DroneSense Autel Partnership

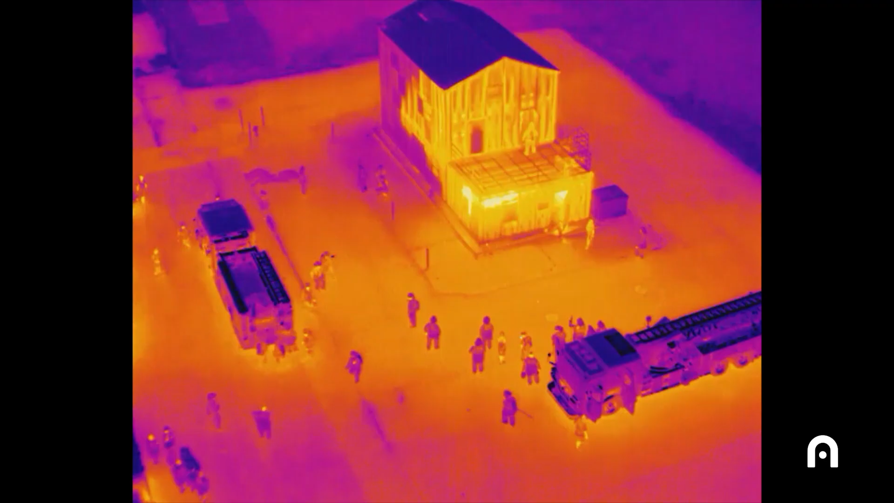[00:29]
The great thing about the Evo-2 dual is the quality of the thermal camera.
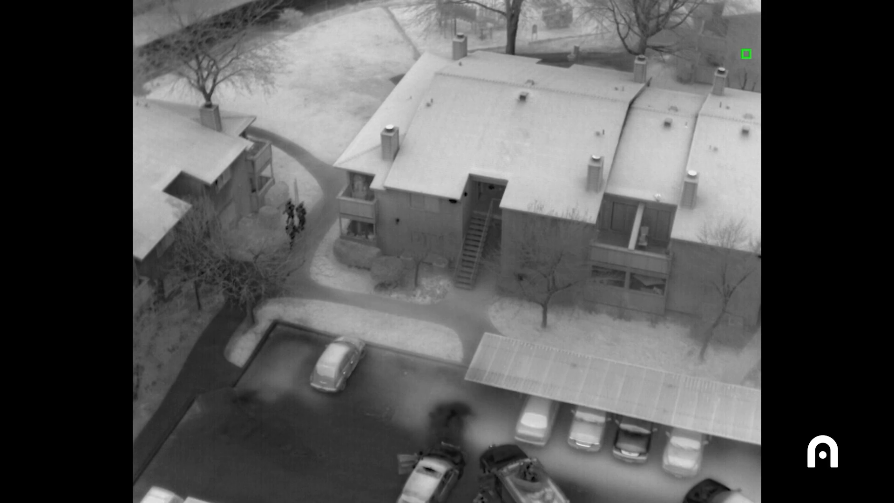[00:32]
Our entire UAS program is built around the DroneSense platform.